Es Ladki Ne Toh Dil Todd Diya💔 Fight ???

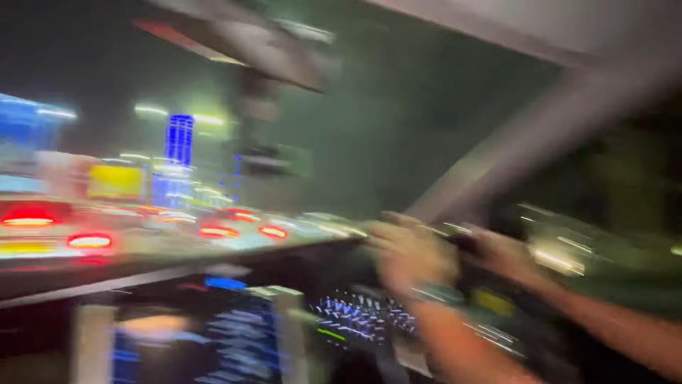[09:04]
साथ में चमन बाई है और यहां सामने देखो यह किदर गया अधसन रूप से निगल कर फूल मौज निया जा रहा है अंदर अंध अभीन देखोंगे
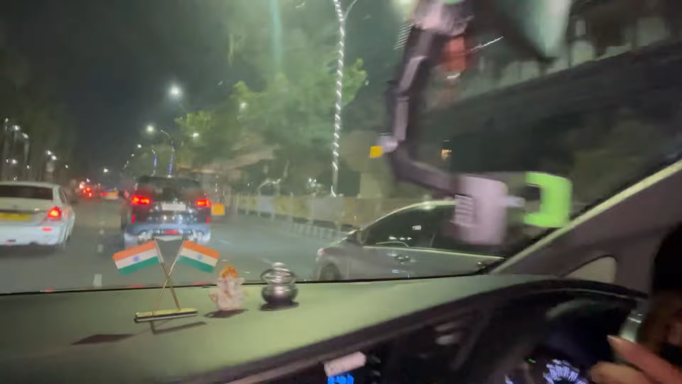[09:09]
अभीश नगा हुआ है ह२ंदा स�टी में टी में मं लगई है पीछे बंपर के क्या बोलते रहा है यह
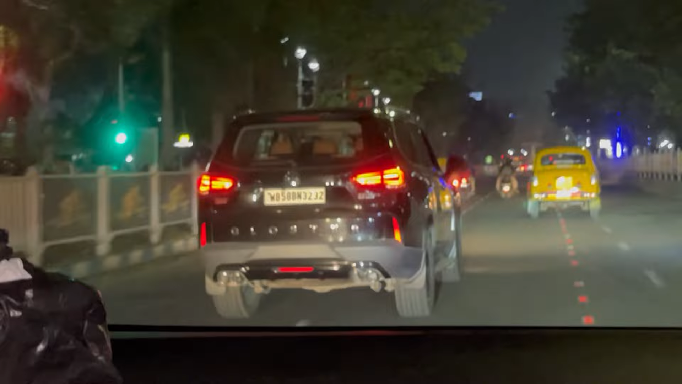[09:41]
चल रही है बहुत ही बल्की लगती है रोड पे चलती है तो इनुवा वगेर तो इसके सामने बच्छा लगती है